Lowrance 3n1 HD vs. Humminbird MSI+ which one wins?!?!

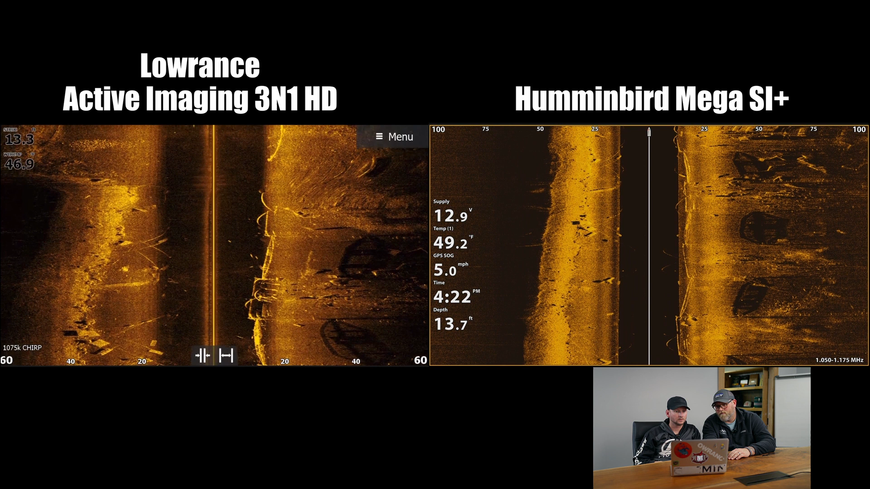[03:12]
On screen: speed 5.0 mph
It's interesting to see the bottom definition on the MSI Plus and on the HD are both really, really solid. But the one thing that sticks out to me is like actually in the water column. I'm seeing a lot more information on the HD than the MSI Plus as far as up in the water column. And what he means by in the water column, guys, we're talking about the black area between the bottom and where the lines are in the middle for the boat, right? Again, I would surmise this as Lowrance probably isn't as filtered as much on auto settings like the Humminbird is, again, because we're seeing just a lot more stuff in the Lowrance HD in that water column, if you're not in the MSI. But man, we're getting out here on this underwater point. That's good definition on the Humminbird for sure.
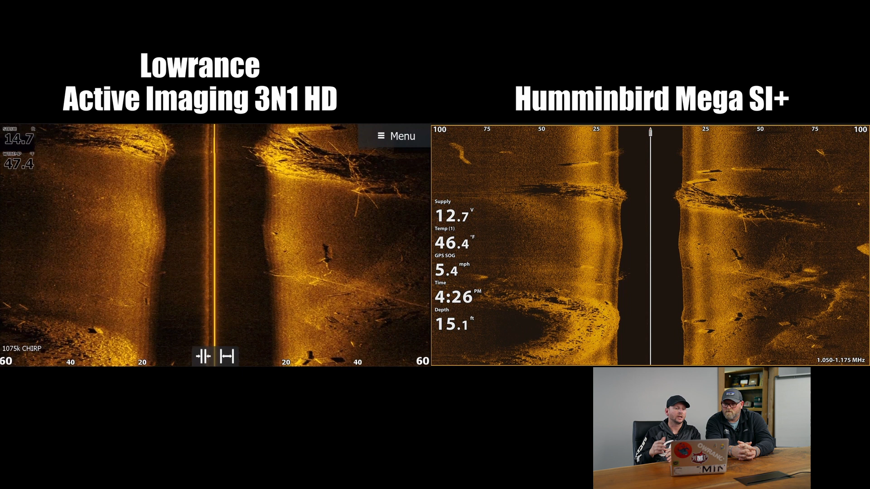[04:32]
On screen: speed 5.4 mph
But one of the things I do want to point out again, even looking at the cable system again, right? We're seeing the cable definition better on the HD version versus the MSI plus. And also too, we're seeing those tree branches there on the Lowrance HD versus the MSI as they come into that water column, which again, as third time talking about, it's a really big deal for a lot of people to have that understanding, right?
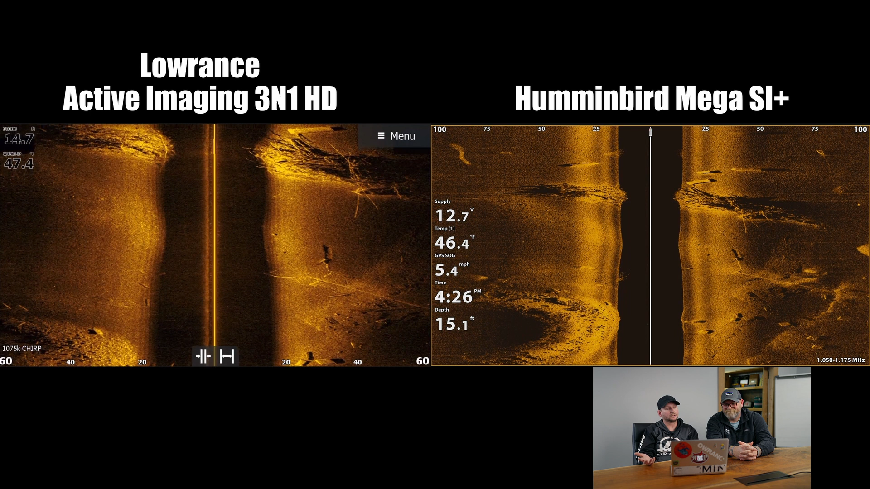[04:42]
On screen: speed 5.4 mph
So again, super, super close guys. I'm going to go out as far as say this.